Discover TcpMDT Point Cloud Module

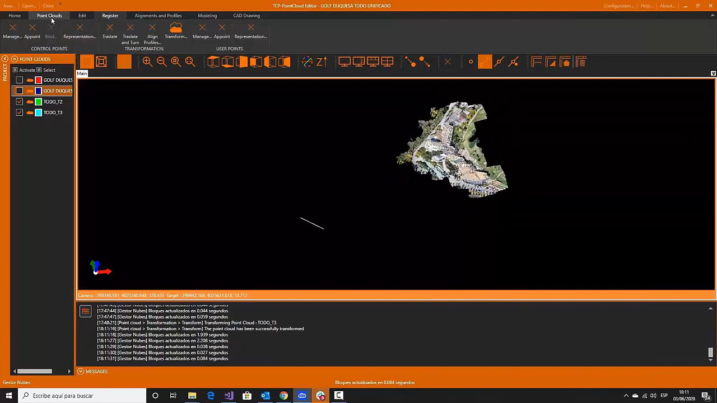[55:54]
we can check that both point clouds
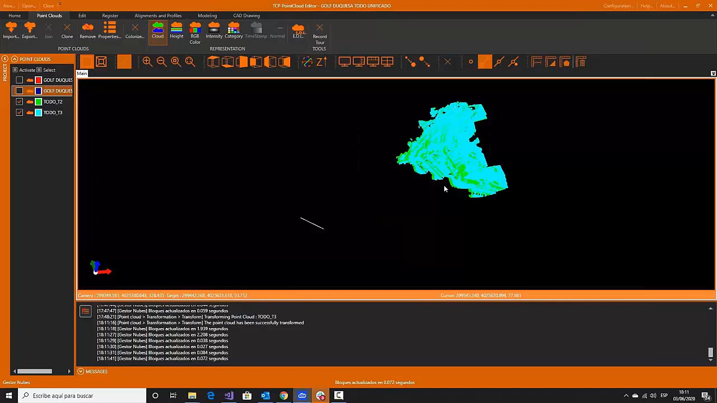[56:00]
are the same. The transformation was okay.
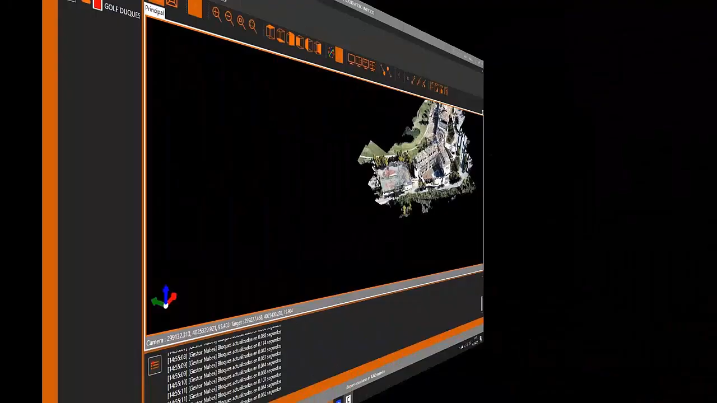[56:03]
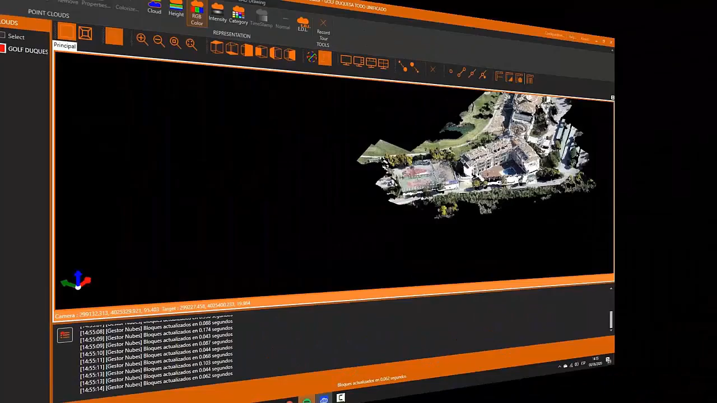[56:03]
And this is the last feature we are going to show today. It's about video generation.
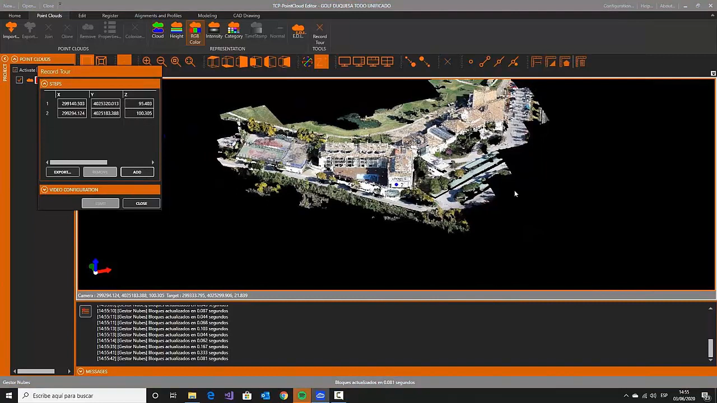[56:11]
We can set
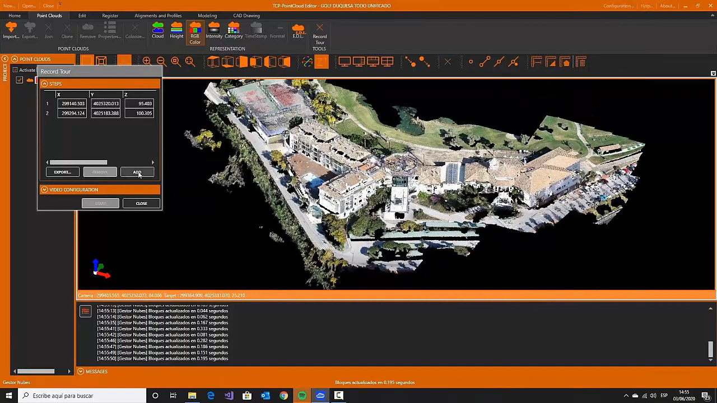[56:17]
several waypoints, and the application will calculate a path along these waypoints.
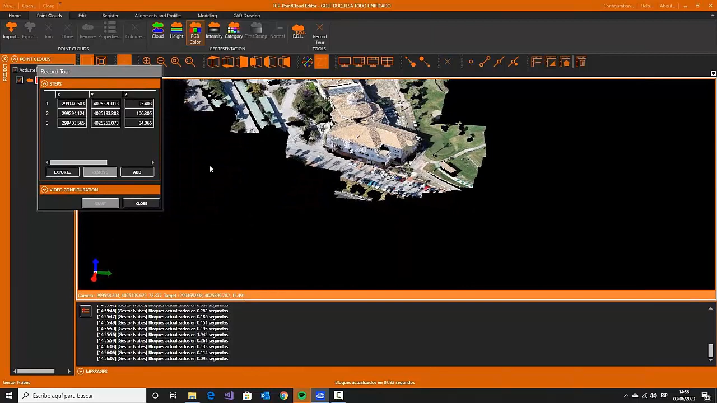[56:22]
And when we set the configuration options of this video, the application will create in the path we select a video.
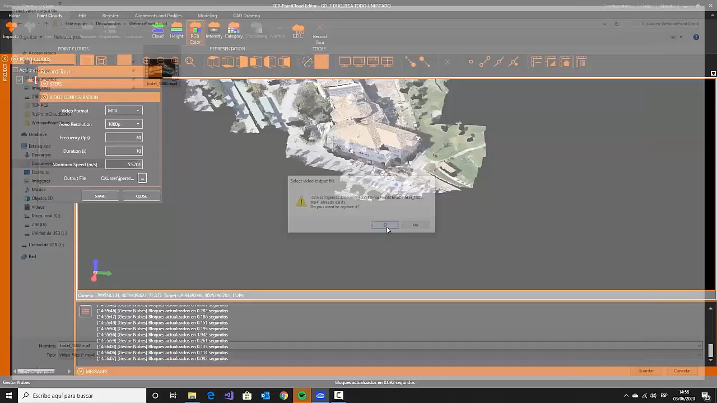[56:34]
The video also takes some time because it has to generate a lot of frames,
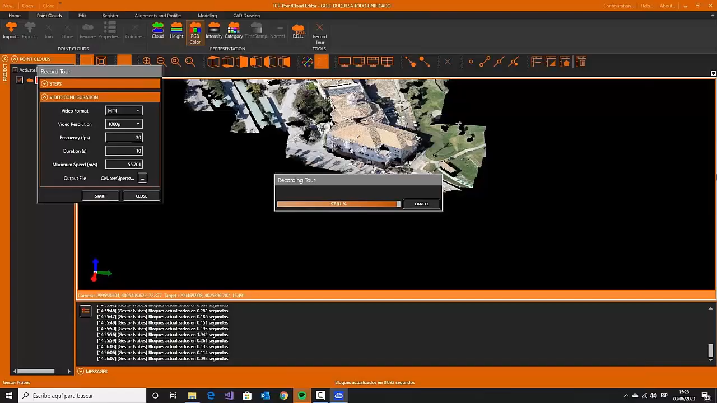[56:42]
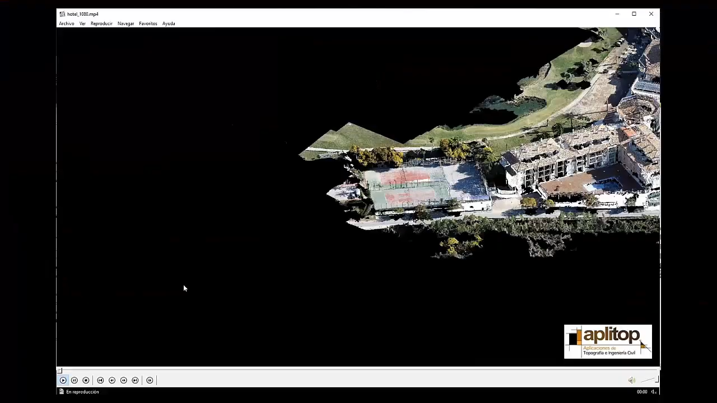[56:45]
and we can see here an example of how the resulting video has been.
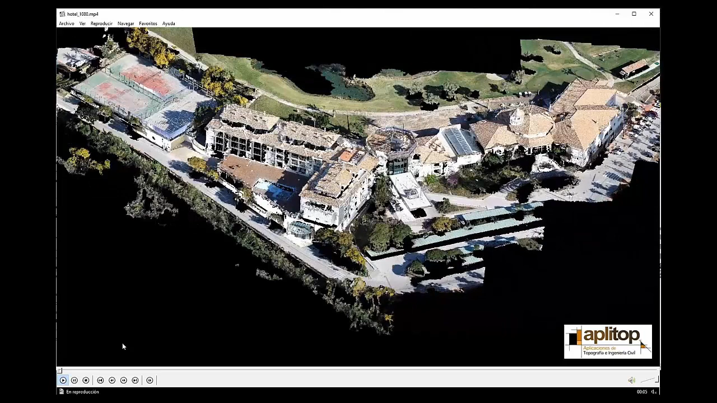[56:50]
We can set different options like speed or frame rate and other more waypoints or whatever. We can go back and change the options if the resulting video is not okay. So